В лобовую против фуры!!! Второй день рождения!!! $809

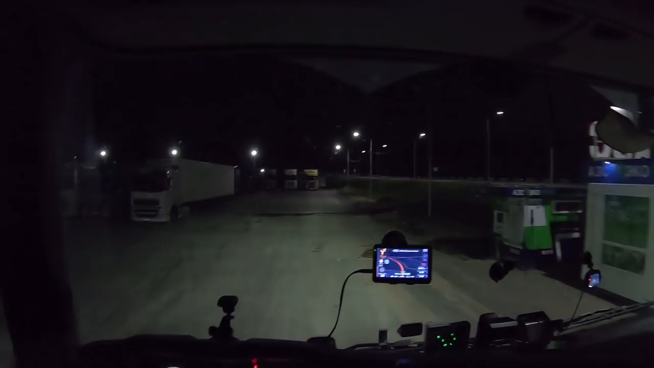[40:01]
Вот, в общем-то, можно и здесь встать, вот рядом с этим рефом. Вот они тут это заасфальтировали, когда последний раз был.
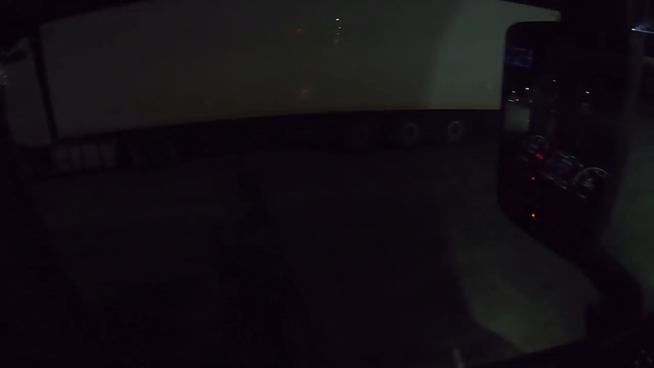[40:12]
Вот только вот до этой ямки был асфальт. А так они тут, смотрю, все укатали.
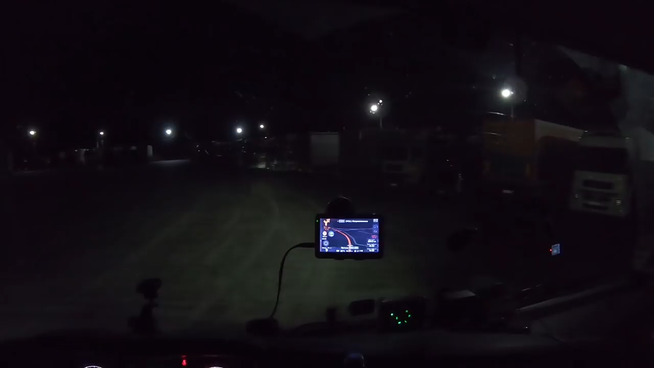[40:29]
Где тут места свободные? Вот есть. Пацаны мордами позагоняли. Может, мне сюда хвостом загнать? Или вот сюда поехать? Если хвостом, то надо разворачиваться.
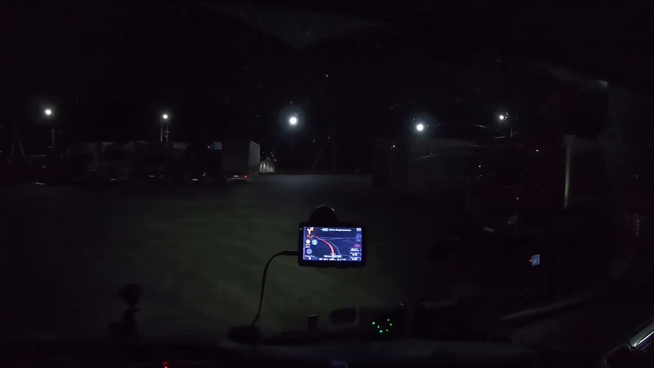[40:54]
Сюда вот сейчас затолкаю рядом с этой Вольвой, да и все.
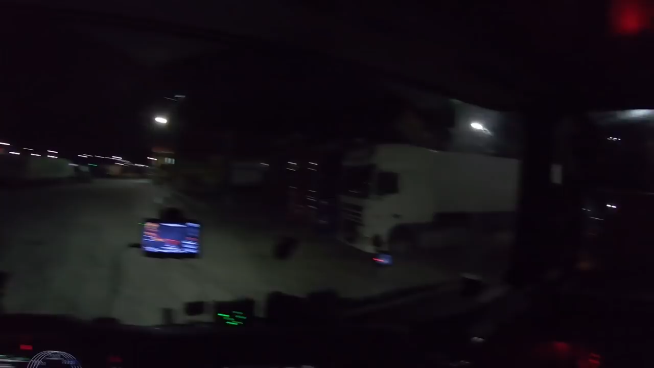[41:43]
Все, братцы, тогда на сегодня наш рабочий день завершен. Там столб стоит, только столб этот не снести. Загнешь его сейчас. Ну.